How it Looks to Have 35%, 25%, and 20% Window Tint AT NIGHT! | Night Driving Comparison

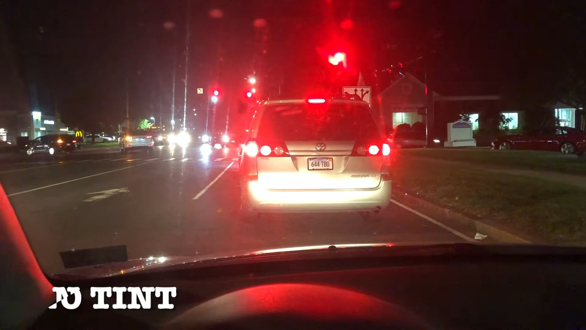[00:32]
in the Hyundai which has no window tint on it and here's how it looks at night
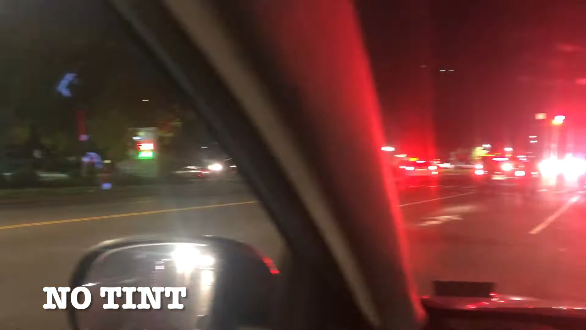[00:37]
here's the difference between the window and the windshield no visibility issues here
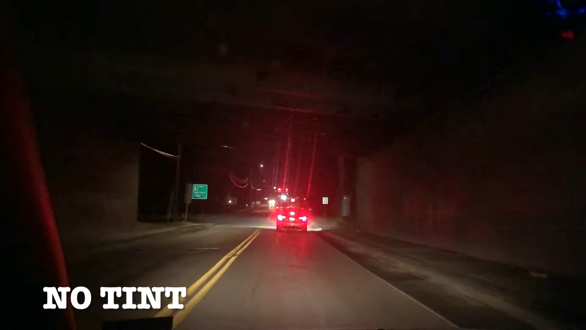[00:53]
typically you have to roll down your window in order to see where the curve is but here we're just going to go and
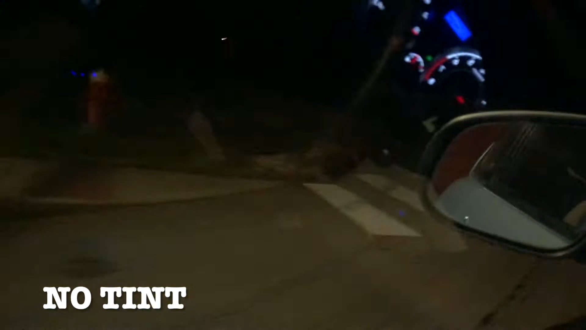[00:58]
it's very dark here but I'm able to see perfectly fine out of my left driver's side
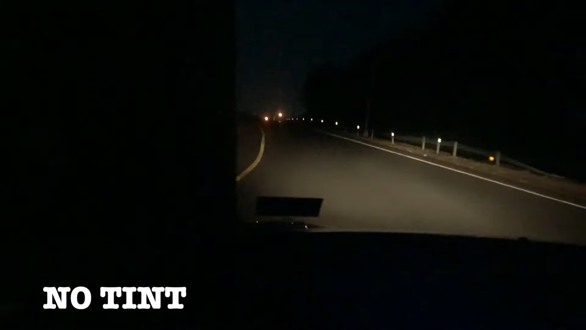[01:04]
window all
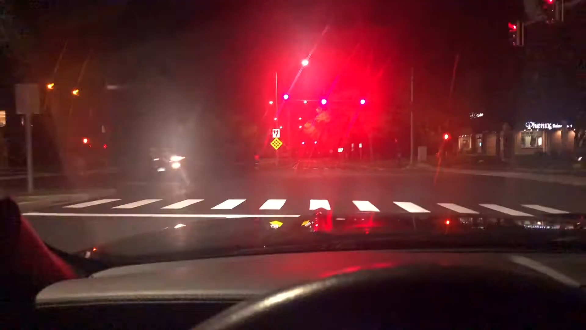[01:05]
right guys here we are on the Mustang which has 35% window tint
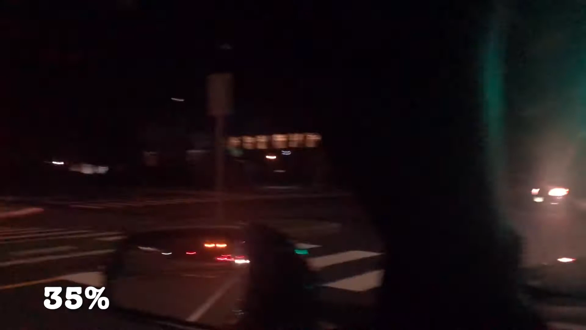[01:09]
here's the side view it's kind of a well lit area especially with the stoplight so I'll try to go over
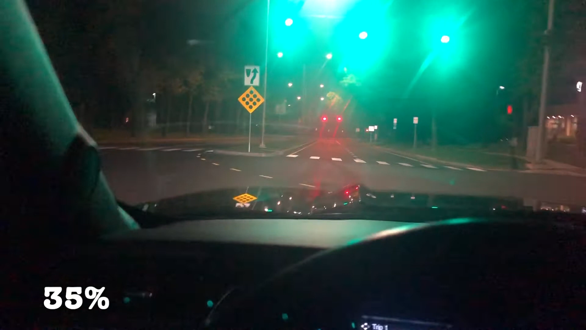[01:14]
here and get us onto a road that's a little bit darker here we go here's a car coming up
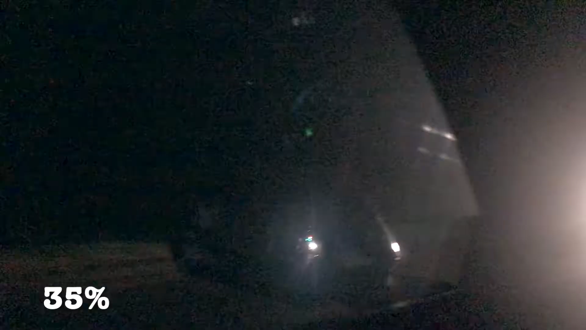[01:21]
there's a side view like right out the side you can barely see anything um and I would have to here's here's a little I'll roll down the window to show you the difference
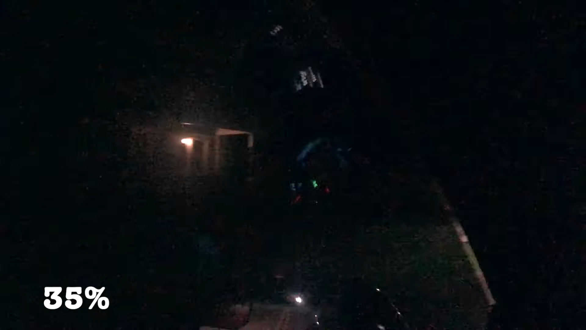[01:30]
yeah as you can see it's much much darker at night I really don't know how people with 20% or darker
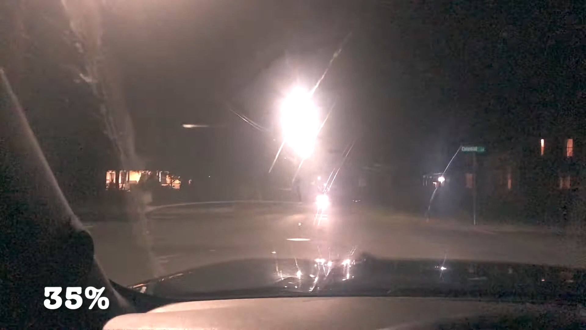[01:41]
drive at night with the windows down um it is pretty dark with 35 only now
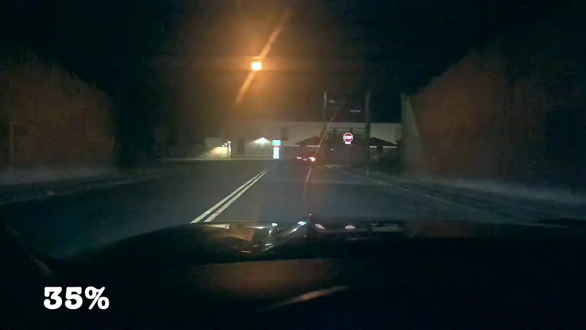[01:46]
I'm going to be taking a left here and showing you guys the difference this is I said the hardest turn to take with 10 time if you look you can barely see where I'm going take a left here see it is pretty difficult to see compared to the windshield where you're going we'll do one more comparison there's kind of with 10
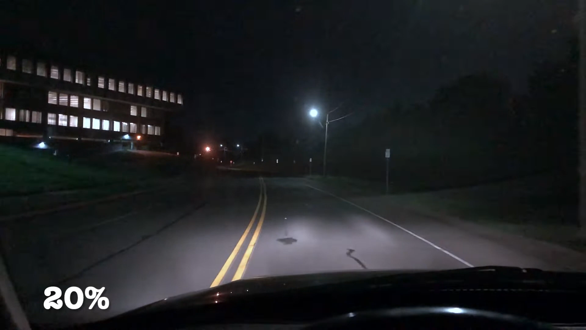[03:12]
comparison as the others view out of the sides is extremely dark let me go you can barely see anything out of that window